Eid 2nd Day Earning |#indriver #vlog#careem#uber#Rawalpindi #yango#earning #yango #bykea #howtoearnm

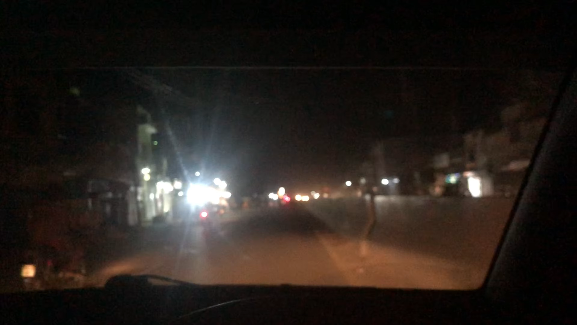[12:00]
پھر ودای موڑ کے پاس ان کو ڈرپ کرنا ہے تو رائیڈ ٹھیک ہے ویسے اور مزید ویٹ کرتا رہا شاید مجھے کوئی اور بھی رائیڈ مل جاتی ویسے میں نارمل ایدھر آتا ہوں تو میں چھبیس نمبر کی رائیڈ لینے ہی کوشش کرتا ہوں جو چھبیس نمبر کے بھی آپ کو پندرہ سو روپےہ مل جاتا ہے لیکن مسئلہ یہ تھا کہ ابھی آپ کو بتا ہے کہ اید ہے تو اڈے پہ تو کوئی آنا جانا ہے نہیں لوگوں کا بس ٹاپ پہ تو اس لئے میرے پاس یہ رائیڈ اٹھا لی کیونکہ اور کوئی نہیں میر رہی تھی اور آ رہی تھی مینی کی رائیڈ لیکن بہت کم فیئر تھا اسلامباد کی رائیڈ یہاں سے جو انہیں بہت کم فیئر ہوتا
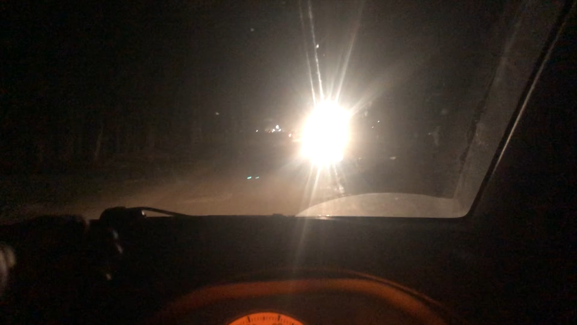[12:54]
اچھا کہا ہے ابھی بڑا شکر لگا ہے بھی میں سواری کو بٹھا کے یہ ادھر تک آیا ہوں جہاں پہ محبودخارن کے گھر سے نکل کے میں بس یہاں چوک تک آیا ہوں یہ ایچ ایس ایچ ایم سی کلونی تھی یہاں سے میں نے کسمر کو بٹھایا یہاں تک آیا ہوں تو تقریبا آپ کہلے کے دو کلومیٹر آگے آیا ہوں تو جو کسمر تھا انہوں نے بولا واپس جانا ہے کیونکہ وہ میہ بیوی تھے کپل تھے تو ان کی جو وایف تھی وہ رو رہی تھی وہ کہتی میں آج
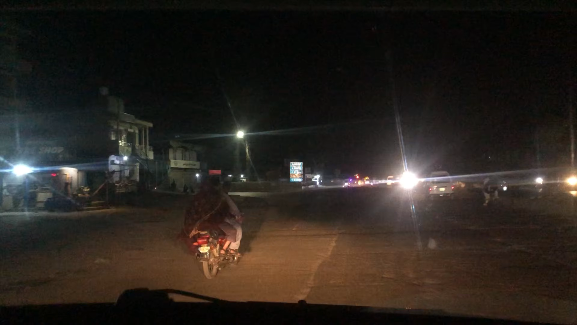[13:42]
اچھا گائز یہ آگیا جی گوڑا چوک بولتے ہیں ٹیکسلا میں یہاں پہ ٹیمبر روڈ اس کو بولتے ہیں یہاں پہ میں آگیا ہوں ابھی یہاں پہ میرے کچھ فرینڈز ہیں دوست ہیں میرے ان سے میں ملنے جا رہا ہوں ابھی کیونکہ رائیڈ تو آ نہیں رہی اور ابھی یہ کہ قریب ہی تھا یہاں میرے دوست ہوتے ہیں
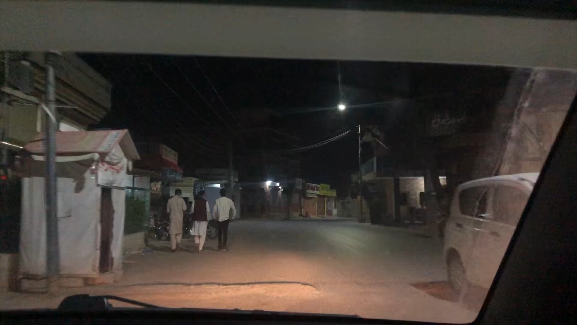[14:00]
ان کا شوروم ہیں گاڑیوں کا میں ان سے ملنے جا رہا ہوں ابھی ان کو مل کے تو پھر میں دوبارہ دیکھتا ہوں کوئی رائیڈ اگر پنڈی کوئی رائیڈ ملتی ہے تو یہ ٹیکسلا کا ٹیمبر روڈ ہے میپ کے اوپر یہی نام آتا ہے اب مجھے نہیں پتا اس جگہ کیا نام ہے
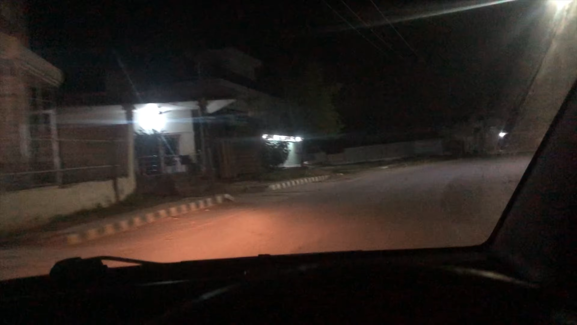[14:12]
جو یہاں ٹیکسلا واک اینڈ میں رہتے ہیں ان کو پتا ہے اس روڈ کا کیا نام ہے میپ کے اوپر ٹیمبر روڈ آ رہا ہوتا ہے اچھا گائز میں ابھی یہاں سے نکل گیا ہوں اپنے دوست کے پاس بیٹھ ہدا میں ابھی ٹیکسلا سے نکل رہا ہوں یہاں سے مجھے رائیڈ ملی ہے ان کو لے کے جانا ہے جی واک اینڈ سے
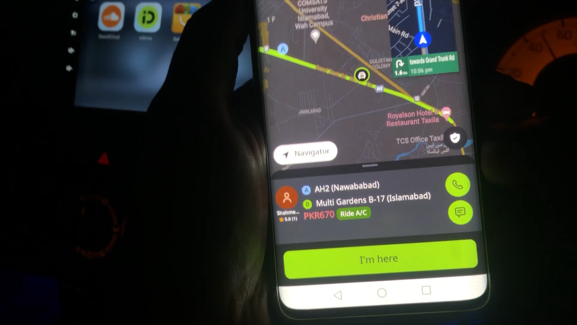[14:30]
ان کو لے کے جانا ہے بیس سترہ نو کلومیٹر کا راستہ ہے اور رائیڈ ایسی ہے چھ سو ستر روڈ فیر ہے
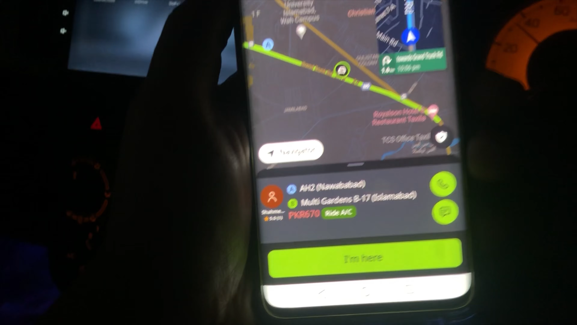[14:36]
اور ابھی کسٹمر کا پک کرنے جا رہا ہوں یہ ابھی میں واک اینڈ گیٹ نمبر ون سے کرس کر کے سیدھا آگے کی طرح جا رہا ہوں نواباباد یہ ہے نواباباد
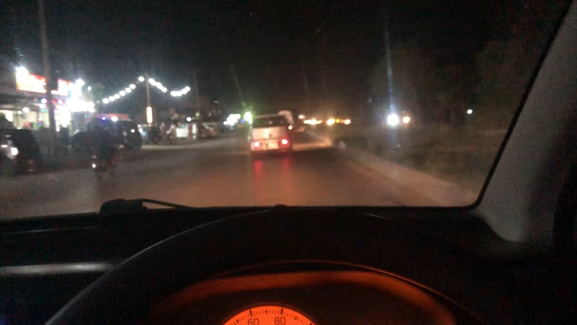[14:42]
سینجی ہے جنجوہ سینجی وہاں سے پک کرنے ابھی کسٹمر کا پک کرنے جا رہے ہیں یہ ابھی لوکیشن آن ہے اور ہمیں دیکھتے ہیں کیا سین ہے
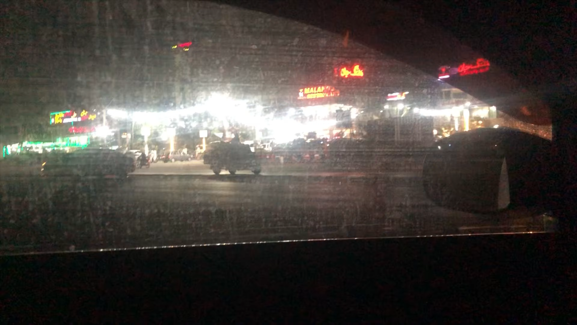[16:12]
اچھا گائز میں یہ ترنول کے پاس ہوں ملنگ جان کے پاس یہاں سے میں نے وہ پسنجر کو ڈراب کر دیا تھا انہوں نے مجھے پانسو دیئے
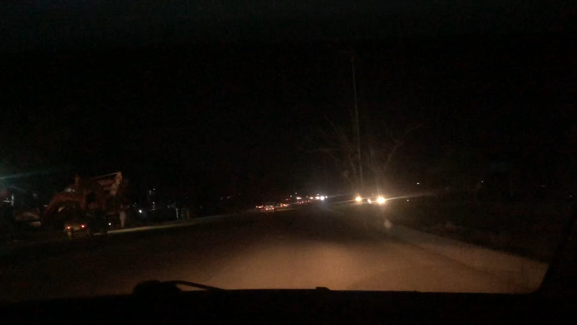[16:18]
ابھی یہاں سے مجھے جانا رائیڈ ملی ہے ڈوگ پراشا سے پک کرنی ہے اس کو جی ایٹ لے کے جانا ہے چک کریں بیس کلومیٹر کی ٹوٹل رائیڈ ہے اور رائیڈ میں نہیں ہے یہ میں نے فل فیئر دی ہے
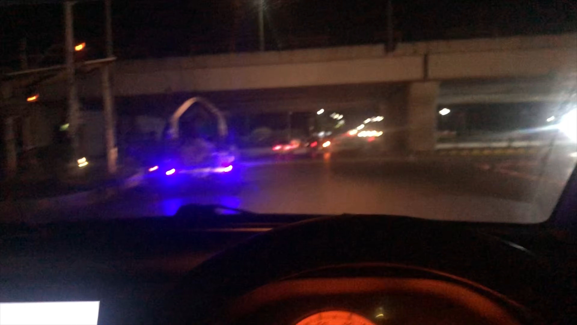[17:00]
تو اس کو میں چھے سو بولا نہیں مانی منی کی رائیڈ تھی تو میں نے کہ یہ اچھی رائیڈ ہے فیضاباد ہے پانچ سو رویان مل لے گا